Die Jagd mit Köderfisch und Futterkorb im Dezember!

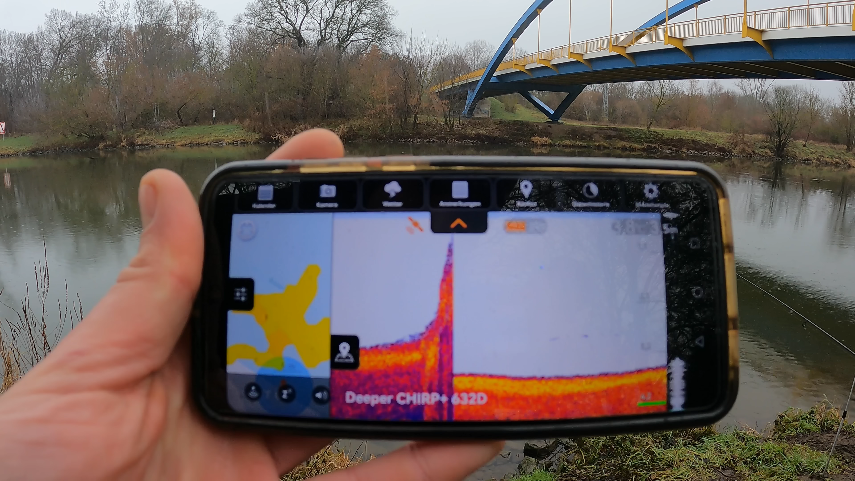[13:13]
Also, was ihr seht, ist eine Gewässertiefe von 3,5 Meter. Wir haben 3,8 Grad Wassertemperatur.
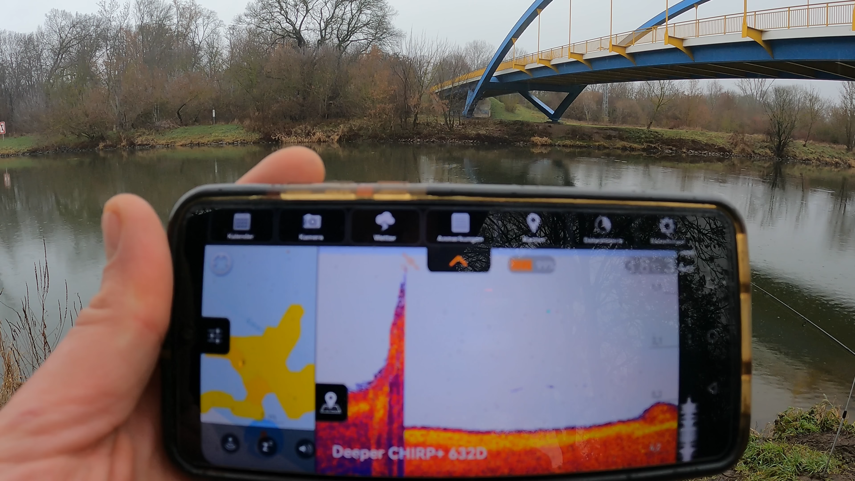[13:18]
Und der Deeper ist jetzt auch ungefähr auf der Höhe, ich weiß nicht, ob ihr es sehen könnt.
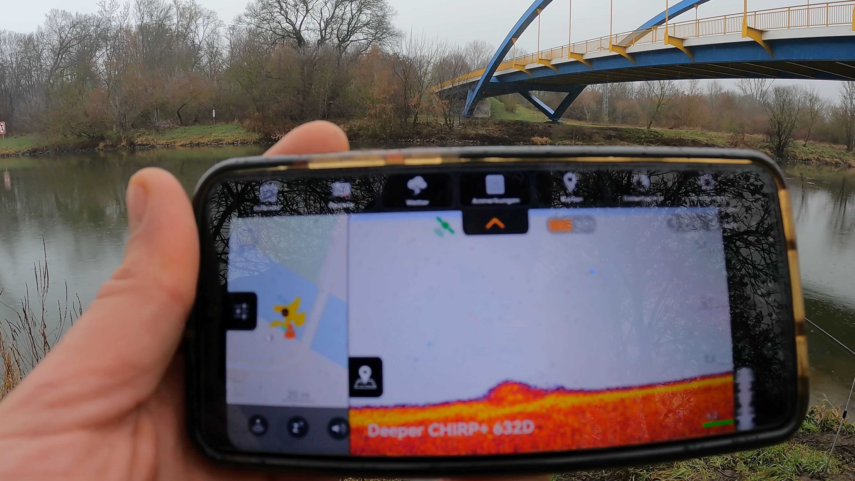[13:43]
Das ist gar nicht schlecht. Also, wieder 3,5 Meter haben wir Tiefe. 3,6 Grad Wassertemperatur. Und gerade wenn das am Boot oder sowas befestigt, ist das schon eine ganz schöne Sache. Links seht ihr den Bereich, den ich schon mal abgescannt habe. Da seht ihr, da war ich schon mal hier gewesen.
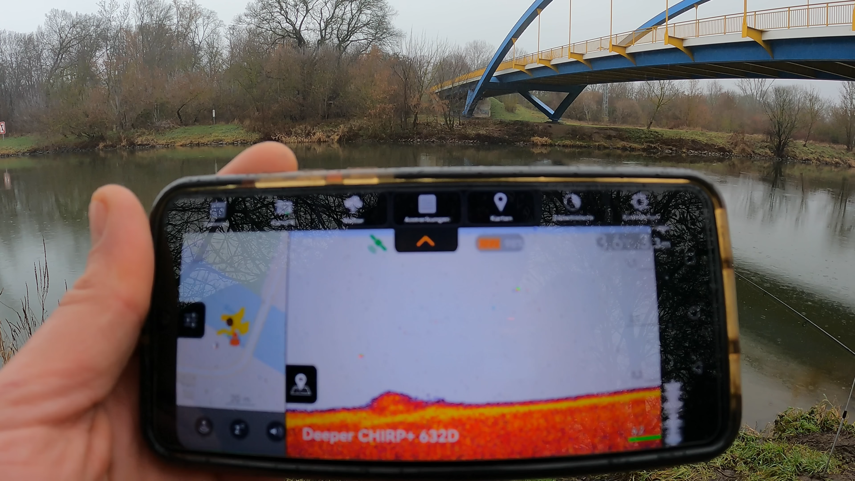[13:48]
Also, die App speichert auch automatisch, wo ihr schon mal gewesen wart.
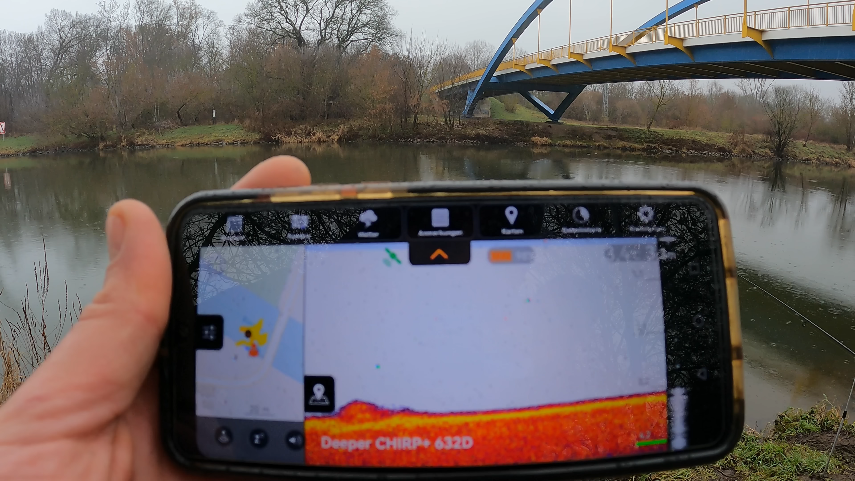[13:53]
Das ist eigentlich eine ganz schöne Sache, damit ihr das auch mal gesehen habt. So, das dazu.